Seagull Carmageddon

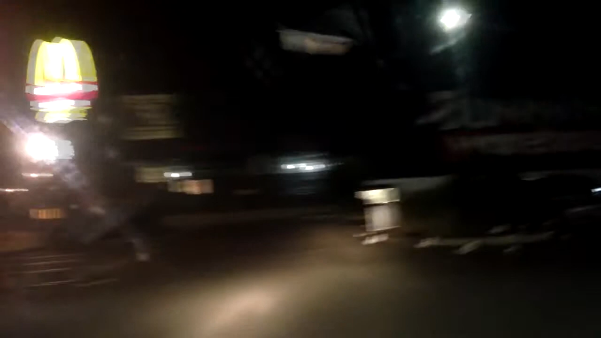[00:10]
fuck? Oh, come here. Oh, shit. Don't get hit. Oh, man.